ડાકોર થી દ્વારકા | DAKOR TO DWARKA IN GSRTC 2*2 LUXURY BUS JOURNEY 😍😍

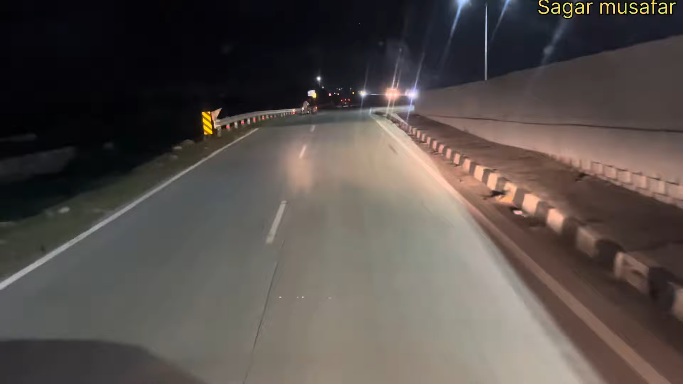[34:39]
સિટીથી હવે બહાર નીકળી ગયા અને આવી ગયા છીએ આપણે પાછા નેશનલ હાઈવે 151 જી એ ઉપર. એક રૂટ જશે પોરબંદર વાળું અને એક આપણો રૂટ જશે અહીંયાથી.
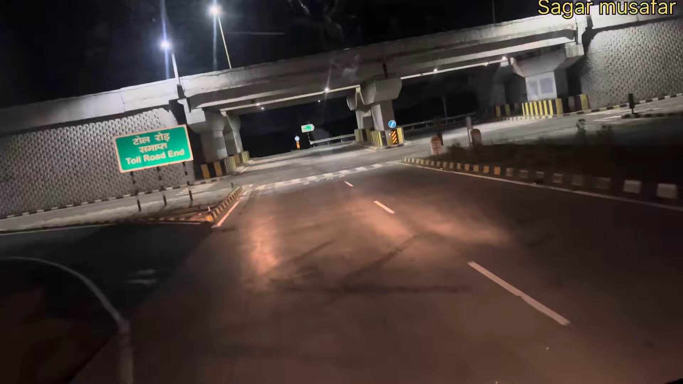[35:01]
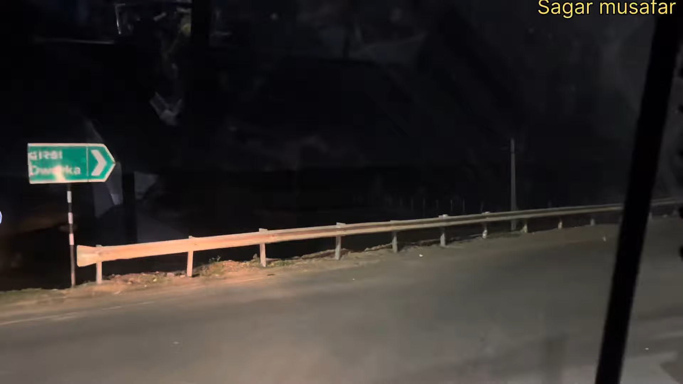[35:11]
સનાતન સર્કલ આવી ગયું છે અને એ સનાતન સર્કલથી આ રોડ જાય છે રેલવે સ્ટેશન બાજુ.
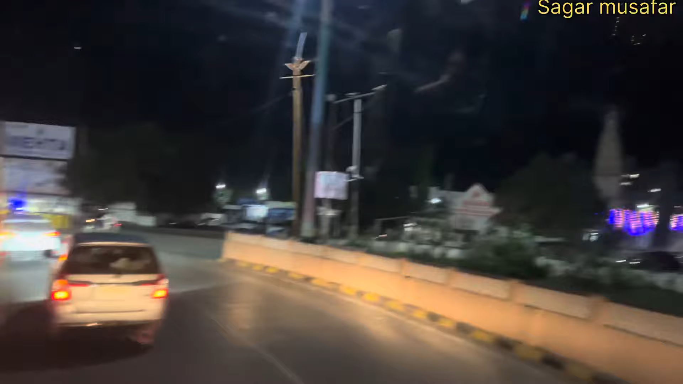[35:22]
માનો અહીંયાથી 1-1.5 કિલોમીટર ત્યાંથી રેલવે સ્ટેશન છે.